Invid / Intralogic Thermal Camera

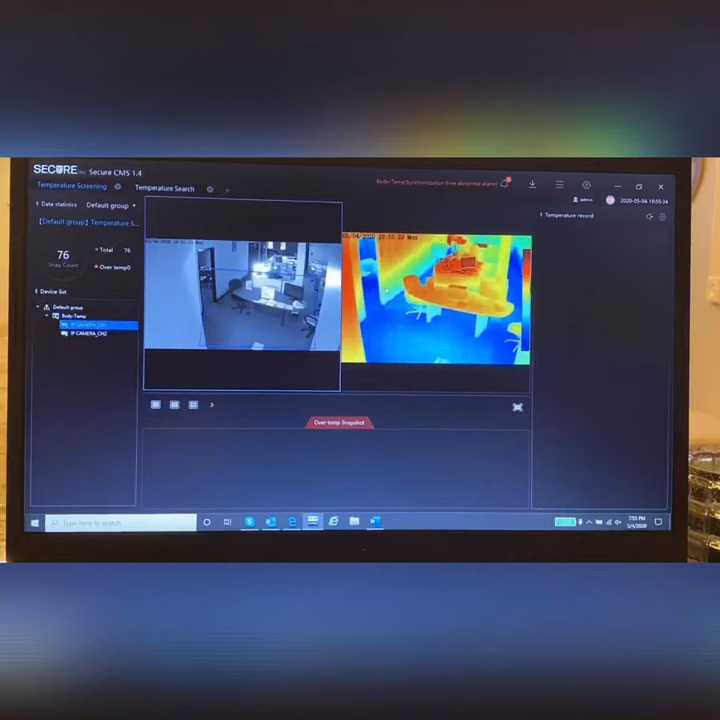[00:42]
The camera is dual spectrum, so you have a color image on the left-hand side and a thermal image on the right-hand side. As individuals come into the field of view, you would see a green box around their head if they were below the temperature threshold that was set. There would be a red box over their head if they were above the temperature threshold. Their picture would formulate on the right-hand side of the screen, and if they were above the threshold, they would actually drop down to where it says over temp snapshot. There would also be an audible alarm, and they would state over temperature has been recorded. Here's a demo video of a couple people walking by at a time.